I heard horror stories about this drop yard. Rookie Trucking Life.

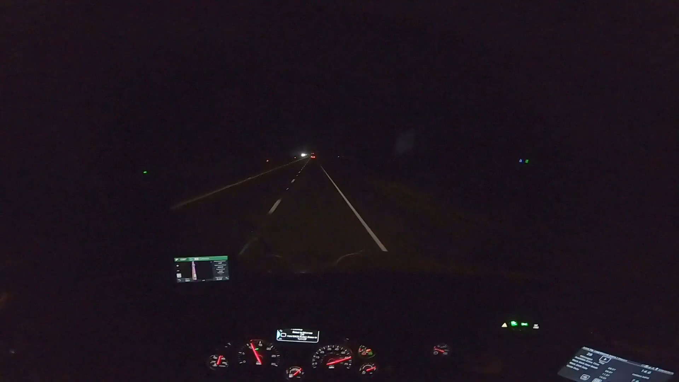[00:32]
What's up, guys? Dave back again for another trucking vlog, and we are on boring old I-8 going down to Calexico. Now, I just got off the phone with another guy from CFI. There's another guy that I know from CFI. I talk to every now and then, ask him some questions and whatnot. He said, this is why he called me too, because at first I texted him and then he called me and said, I just want you to know to take your time, and that Calexico is one of the harder spots to back that I've ever been to in the country.
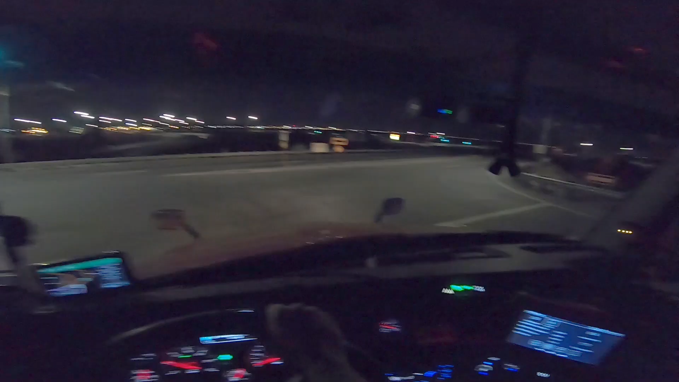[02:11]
This is weird. Cleared it. All right.
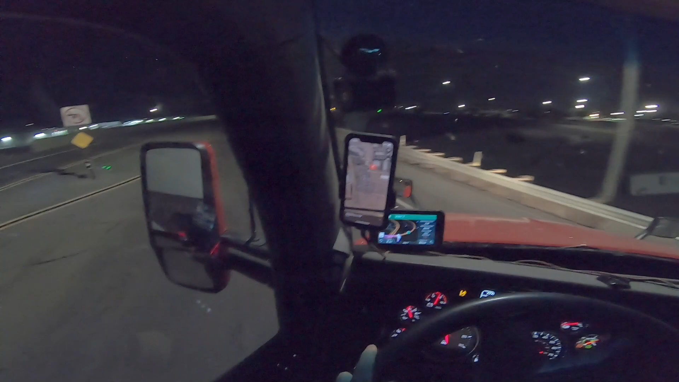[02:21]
In 1/2 mile, arrive at 363 Nina Lee Road on the right. Coming straight down the road. Wait. Do I go? Do I take this or not? What do I do? No. I go straight. Oh God, there's my CB thing. I almost screwed up, dude. Okay, so I almost screwed up there and took an exit that I didn't want to take. But my GPS was showing it wrapped to the right, and so I was like, oh, right here, yeah, it wraps to the right. And I was like, oh no, that's an exit, dude.
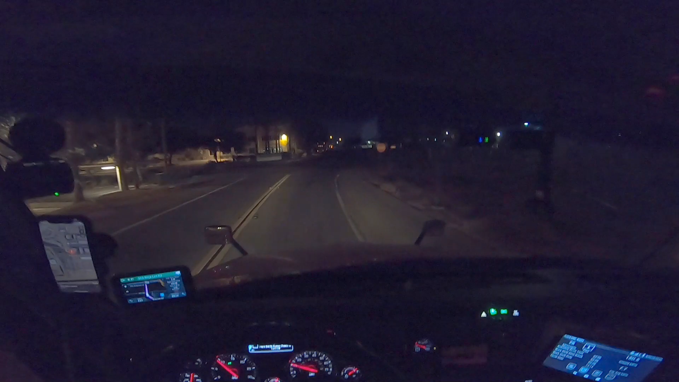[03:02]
Pretty nice. Oh, there's trucks just parked alongside the street right here, dude. I bet I could do that. Okay, so it's gonna be right up here on the right is where the gate is. Zoom in. Yep, it's gonna be right up here on the right.
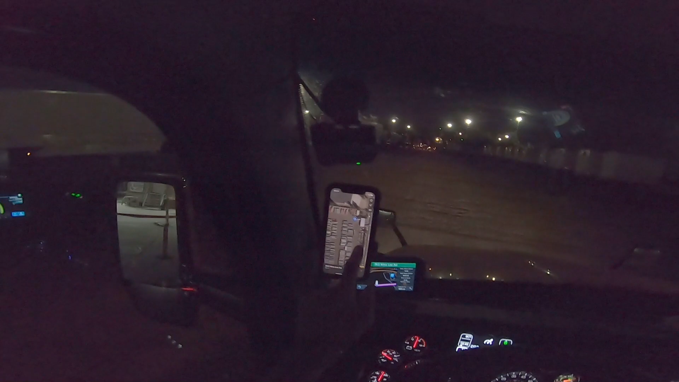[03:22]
All right, guys, so that was about the most chill security guard I've ever met. This actually doesn't look too bad. It don't look too bad. I can back a trailer in this, dude.
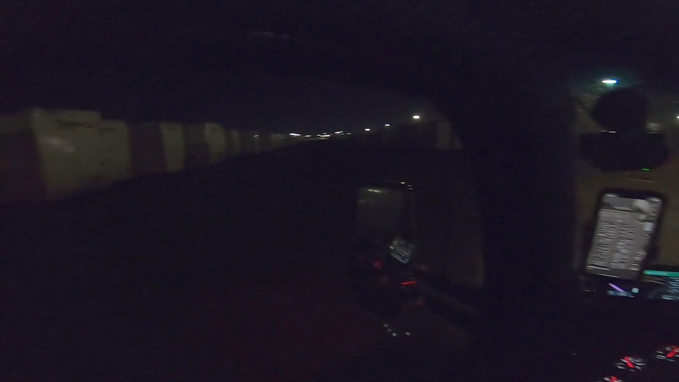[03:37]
I can do this. This is not bad. Now, if they're close together, yes. If they're super, super tight, we gotta hope we find a spot with 2 spots. That's, as far as the lane, oh, I can do this. This ain't nothing, as far as lane. This is big enough, dude. I was expecting tighter than this by the sound of everything. But yeah, like, if you had to put it in between, like, there's no way I could do that. I mean, I guess I could do that, but that, yeah, I see.
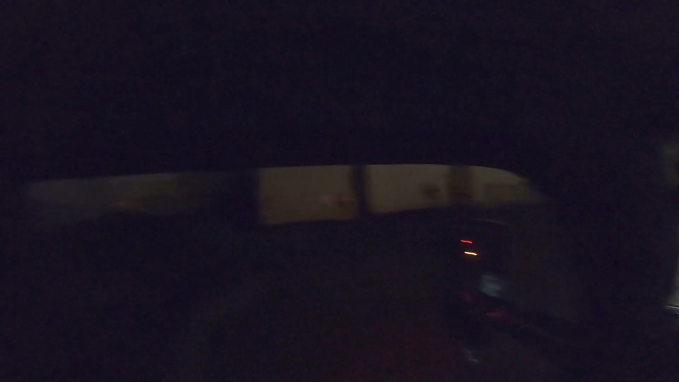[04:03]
This is gonna be the hard part. The hard part's gonna be getting this in between 2 trailers that's that.
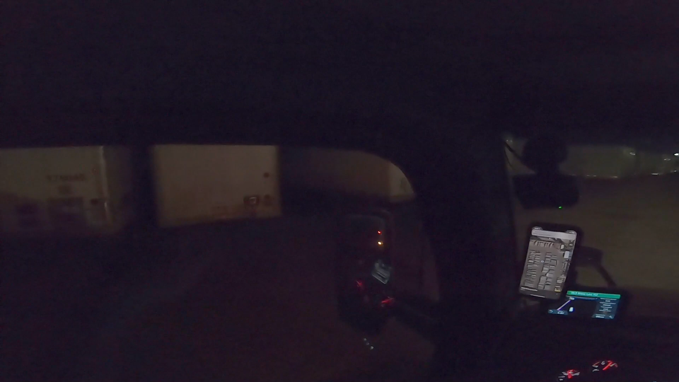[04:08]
You wouldn't even fit the back end back there, dude. I don't think. Now, a spot like that, that's what I'm gonna be looking for. But down here where the CFIs are, these are all TBM, so there's a CFI, or somebody just decided to put it. Oh, CFIs. Oh, big old spot, bro, big old. Oh, it's on the blind side, though. I gotta make a U-turn. I'm light, dude, I got like 1,800 pounds in here.
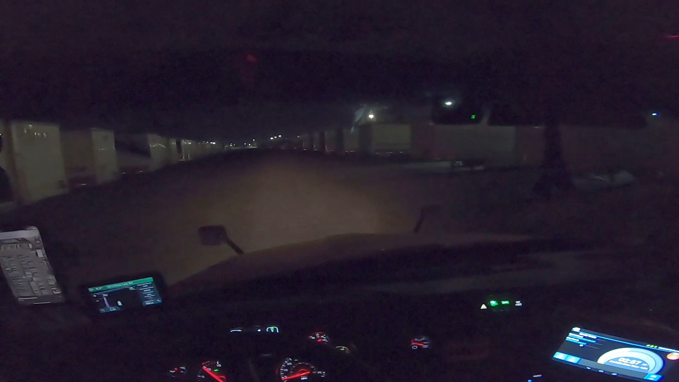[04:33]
I can make a U-turn. Bro, right next to that CFI trailer right there. Look, there's all CFIs around here. See, that would be big.
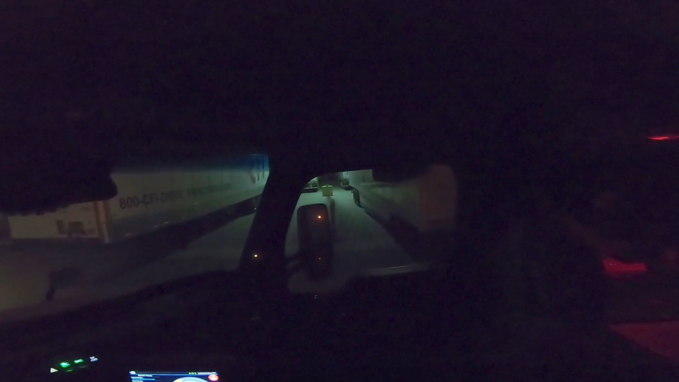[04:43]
Oh yeah. Oh boy, let's look a little bit more. Cause I mean I can do that. Oh, right here. Bro, right here. Oh no, there's a trailer there. Yeah, these spots are super, super tight, dude. There's like no way that you could put them in some of these. I mean, that's right there. I don't know. Right here. Right here.
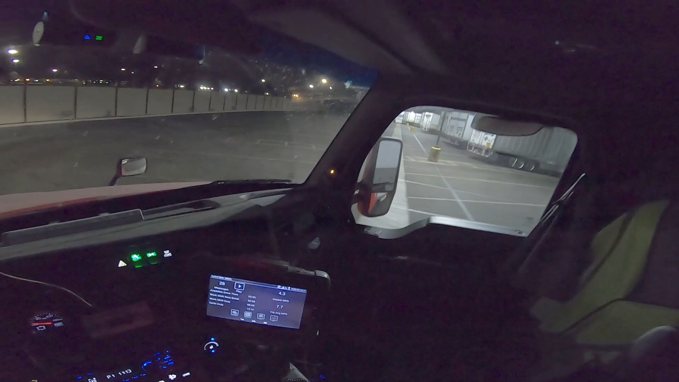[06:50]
CFIs freaking everywhere, dude. I'm gonna put it next to these CFIs. That way I'm not the only one that gets in trouble. I'd be like, bro, there's three other trailers there. They put it there first. It's their fault.
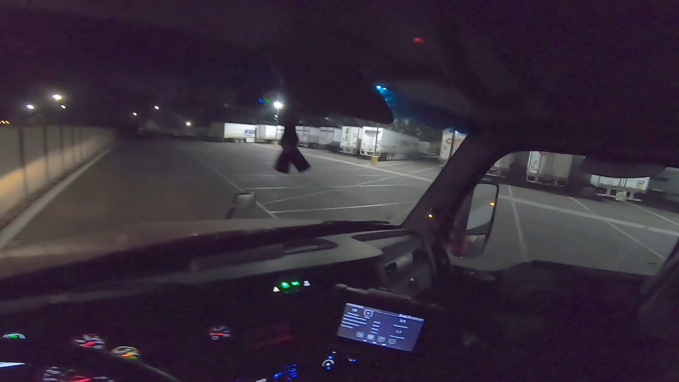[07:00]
If this ain't the easiest shit. Are they loaded though? Or is this like an empty trailer slot?
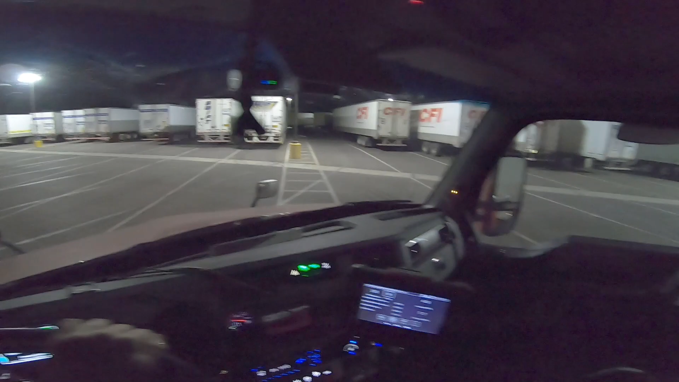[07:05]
Or what? I think I kind of overdid my, oh yeah, those are loaded and dropped.
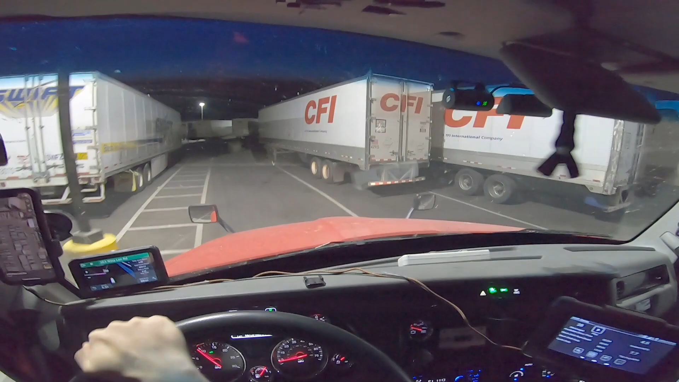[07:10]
Oh, he didn't put it on the concrete. He don't care about his freaking job. Look at that.